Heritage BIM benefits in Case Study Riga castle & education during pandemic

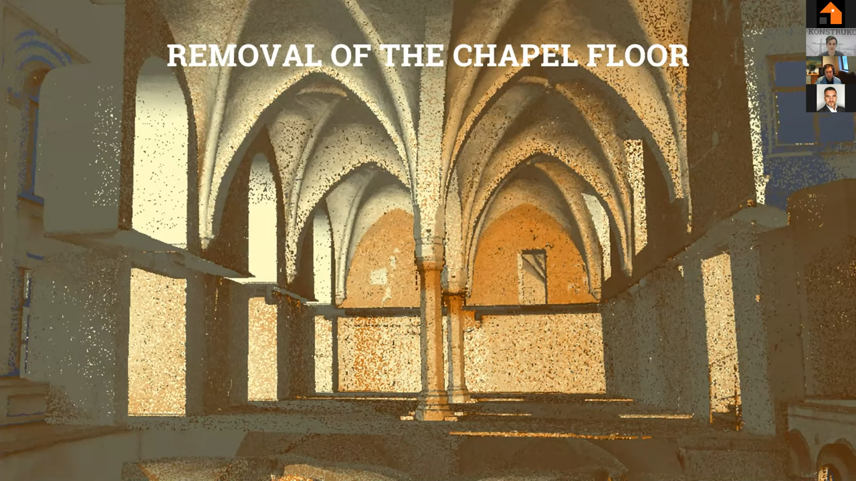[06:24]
would represent all the the situation that is present in the rigor castle so yeah the first thing that was done was uh this laser scanning of the castle and uh from the data gathered uh there were further analysis carried out uh one of these analyses that were being carried out is the deviation analysis uh here in the picture we can see the deviation analysis of the southern facade uh where the green color represents the zero plane and the red color represents
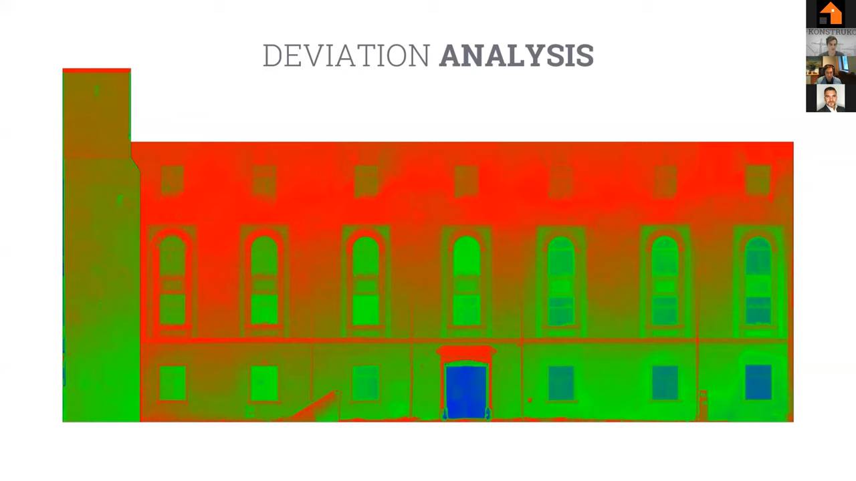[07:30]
deviated from the zero plane and so on so this gave us more uh better understanding of the real situations compared to the traditional methods uh these uh analysis were made for the whole uh castle
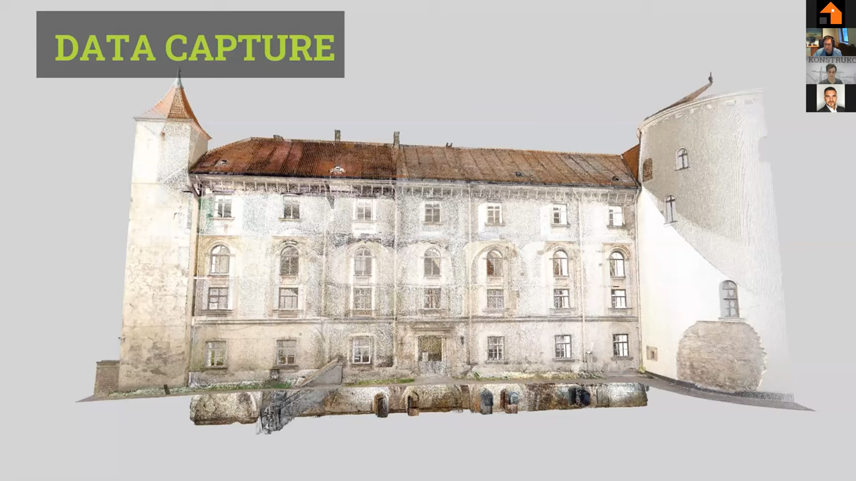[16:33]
360 degree panoramas in the point cloud so we get and get a clear understanding of the surroundings uh so the point cloud all in all weighed approximately 70 gigabytes uh so to work with it more efficiently it was uh subdivided into the levels and also this facade was a separate point cloud um an additional bonus uh we uh used and the client received was a photogrammetric model uh which again proved uh very useful in the later processes uh to understand the building complexity
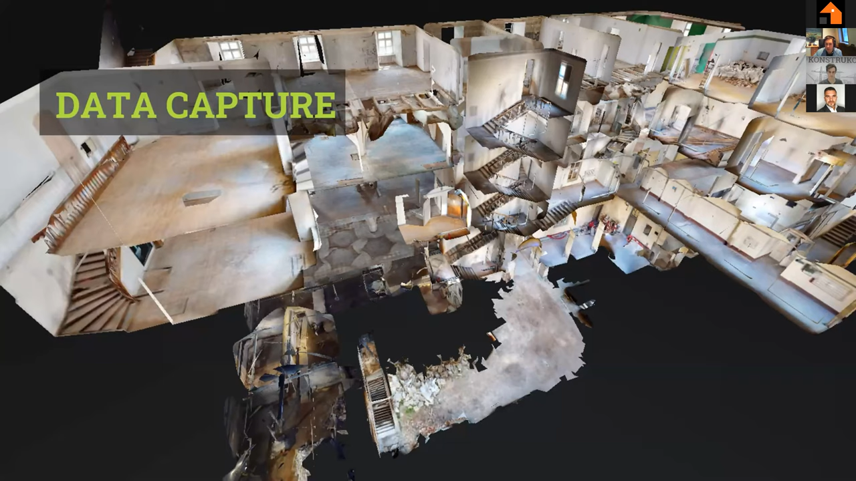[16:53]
um surely uh one of the uh big benefits of using 3d surveying is that you can uh basically do a section in any of any
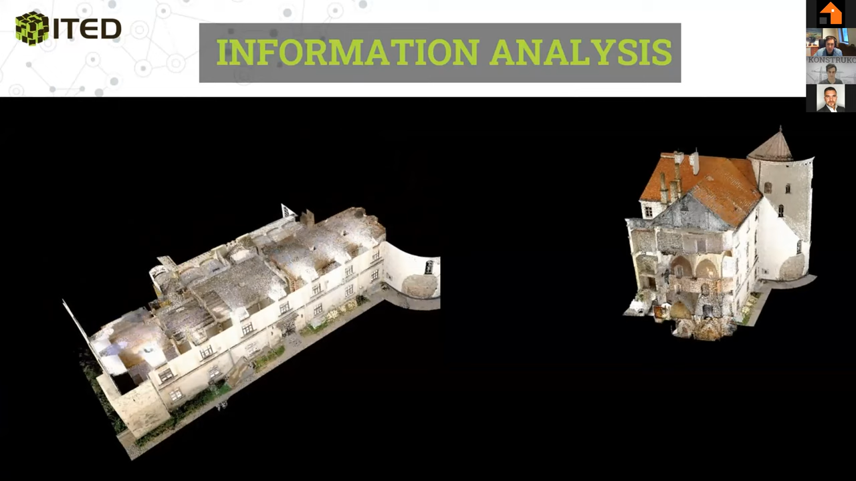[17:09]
place of the building so uh it's it's not i think doable in with